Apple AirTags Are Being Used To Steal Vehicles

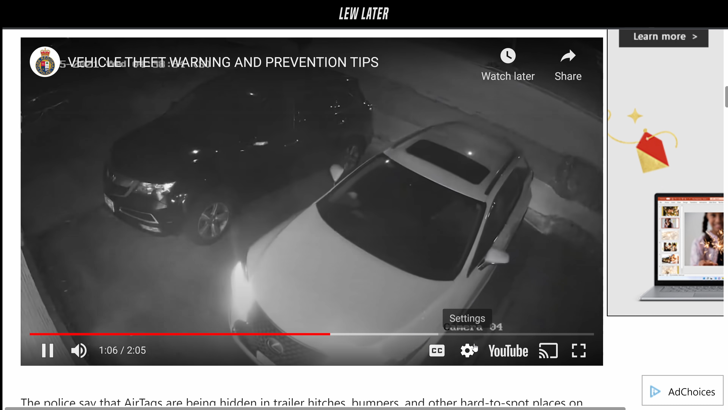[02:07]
And here's the guy just taken off with the car. I mean, you had to with Alexis there. You had to imagine this type of thing could take place.